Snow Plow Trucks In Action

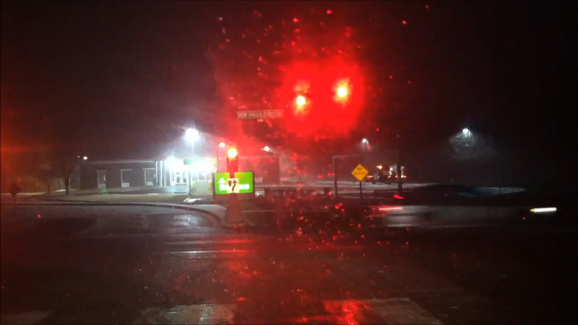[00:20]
they even have a plow truck going inside this region's bank area we don't even have one inch of snow but it's probably laying down salt getting ready for slippery conditions I believe we're supposed to expect two inches of snow there is a snow plow in action